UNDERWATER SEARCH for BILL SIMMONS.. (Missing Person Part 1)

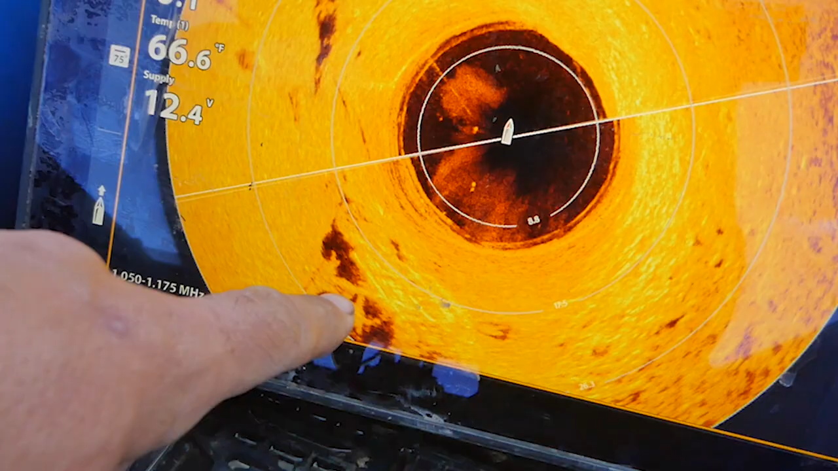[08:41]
On screen: water 66.6°F
We've got a car that's upside down. You see the muffler and everything right there? Yeah.
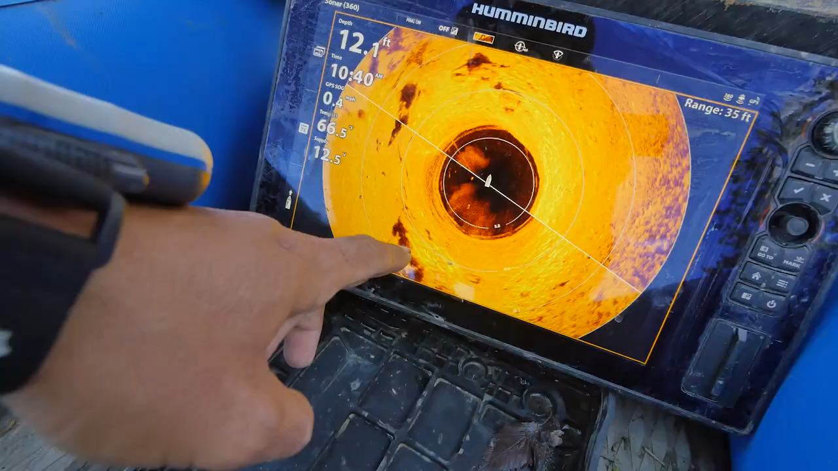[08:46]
On screen: depth 12.1 ft
Let's let out a little bit more line. So we drift over the top of it.
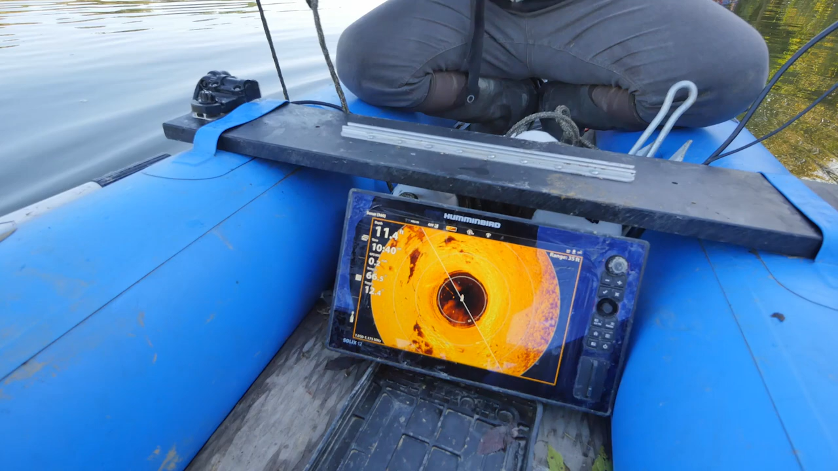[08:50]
It appears to be a car, not a pickup. Oh yeah. Look at that wheel.
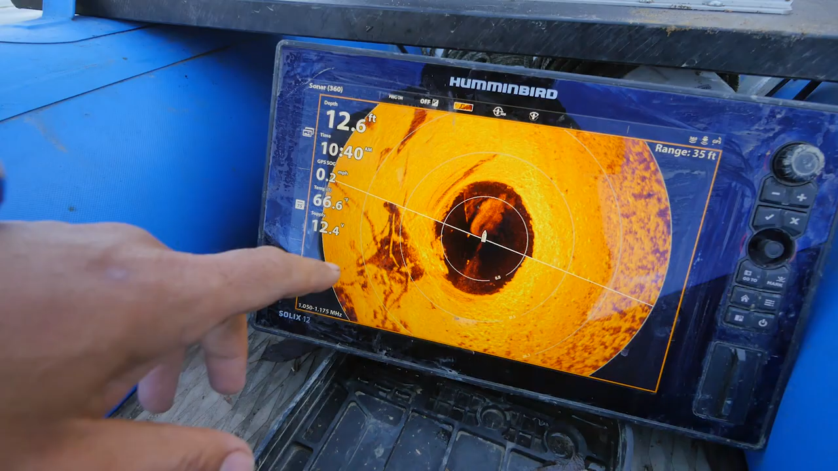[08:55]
On screen: depth 12.6 ft
Let me see it.
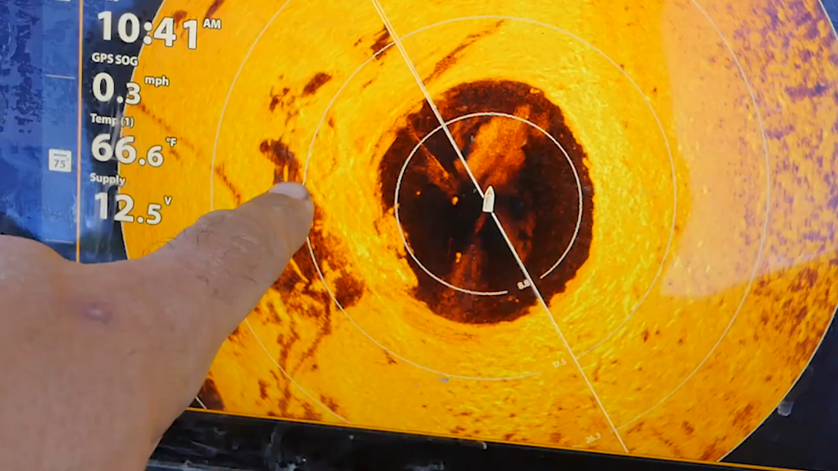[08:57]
On screen: water 66.6°F, speed 0.3 mph
Oh yeah. That's a hundred percent.
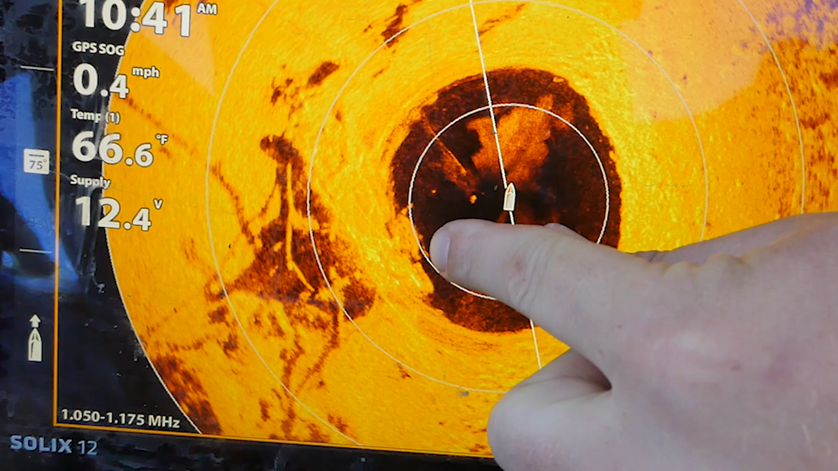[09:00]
On screen: water 66.6°F, speed 0.4 mph
You can see the dots and everything around that. Yeah. All the holes in the, in the wheel. Yep.
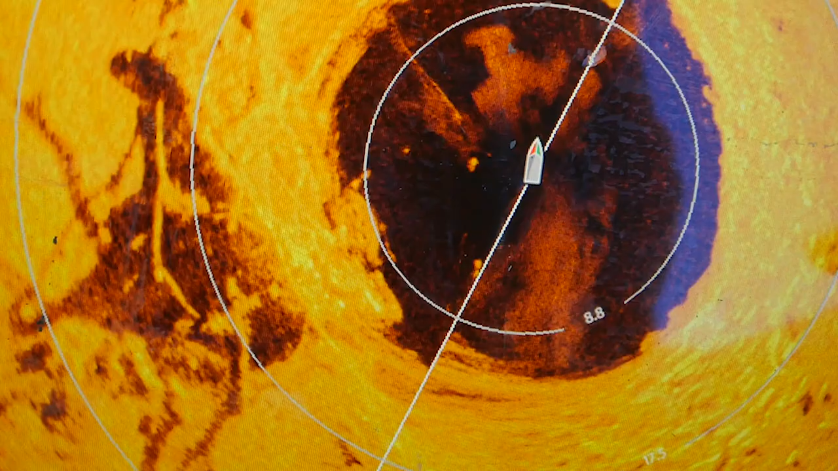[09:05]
Yeah. It's a hundred percent. All right.
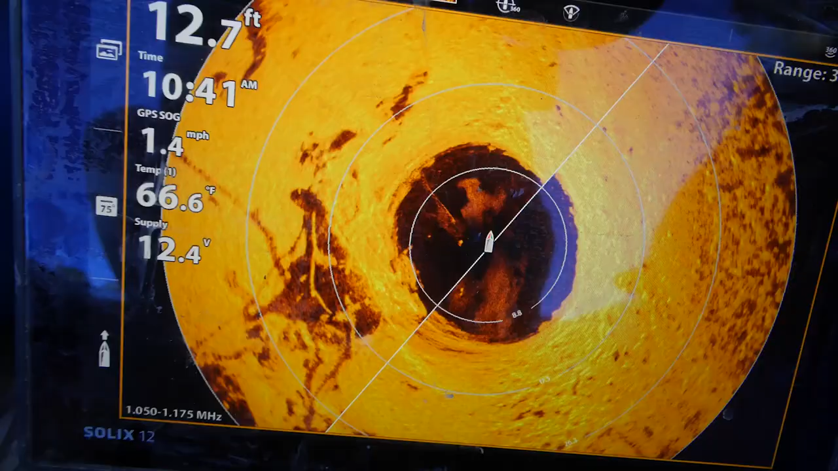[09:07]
On screen: depth 12.7 ft, water 66.6°F, speed 1.4 mph
So right off your side here. Let's go ahead and magnet onto the top of it.
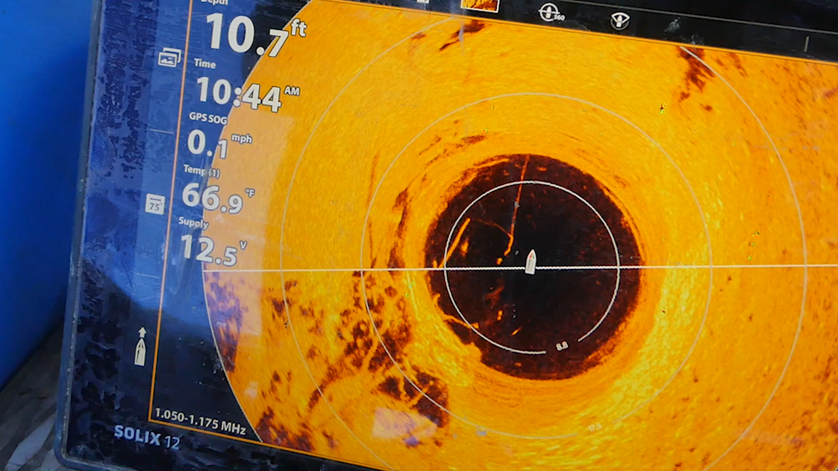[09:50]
On screen: depth 10.7 ft, water 66.9°F, speed 0.1 mph
Yeah. Like you said, it's not silted in at all. Yeah. No silt. It's fresh. I mean, it's only been four months.
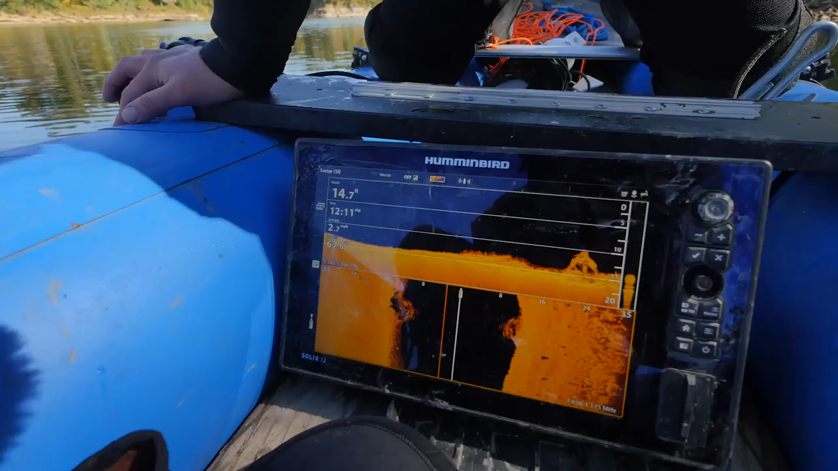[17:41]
That's definitely another vehicle. Yeah. Or a boat or something. That's something. It comes up like five feet. Yeah. No, you can look.
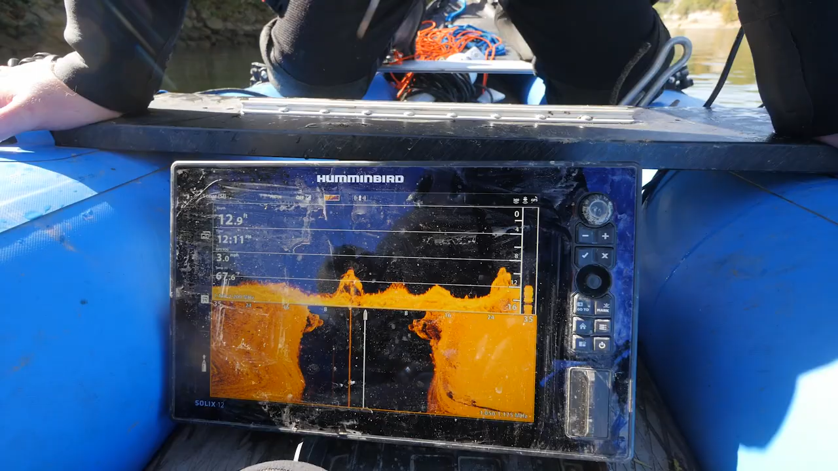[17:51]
You can see it's upside down. It's right off that rock. Yeah, look at that. Look at that. Look at that right there. See? Yeah.
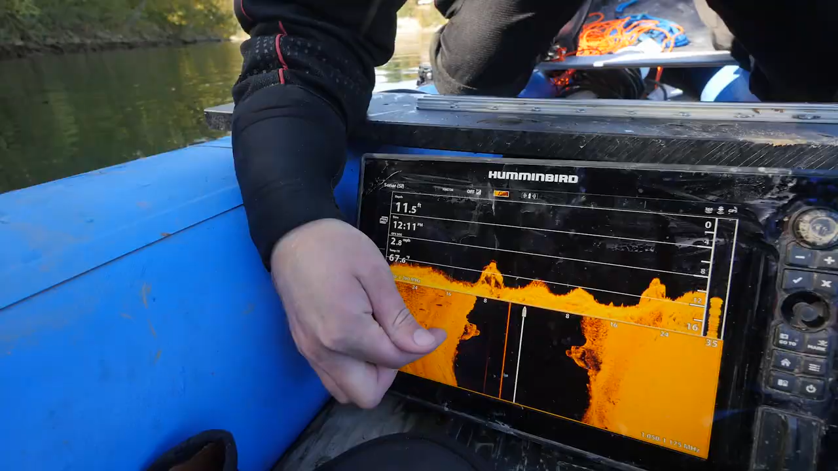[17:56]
On screen: depth 11.5 ft
You can zoom in on it.
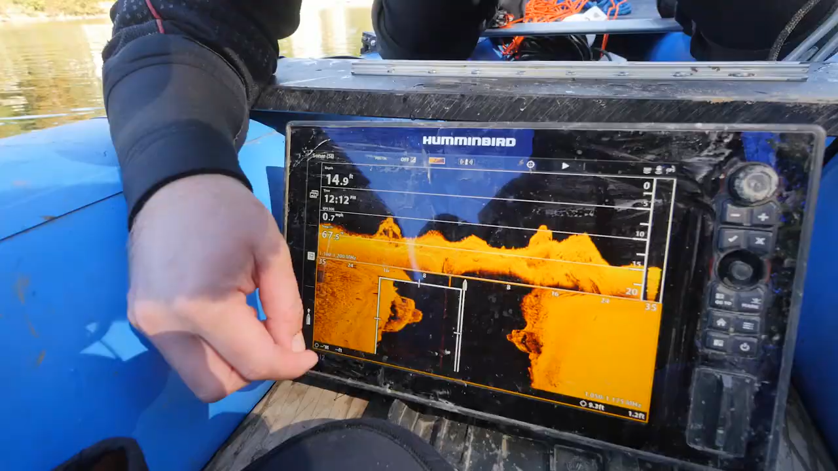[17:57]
Almost like a pickup. Yeah. Yeah, it's right off that big flat rock.